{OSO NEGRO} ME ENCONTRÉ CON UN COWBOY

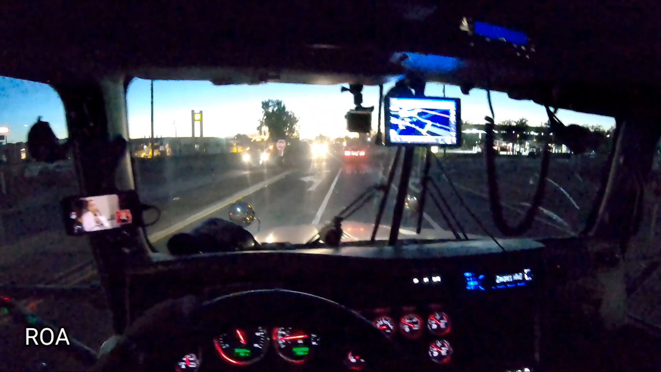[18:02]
Pues aquí andamos, ya aquí estamos. Aquí viene siendo la ciudad de Lathrop, California. Pero acá adelantito, hacia el lado izquierdo, está la ciudad de Stockton, California. Aquí, estamos a 3 millas del lugar de los hechos. Les comento y no les miento.